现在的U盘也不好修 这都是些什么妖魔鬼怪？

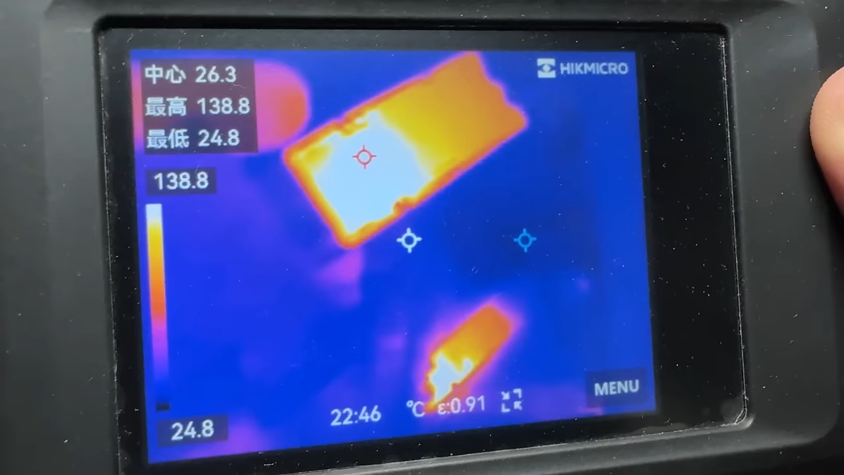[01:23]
On screen: spot 26.3°C, max 138.8°C, min 24.8°C, scale bottom 24.8°C
最高温度已经达到140了还是不要去碰它了不然的话手上又要起个炮了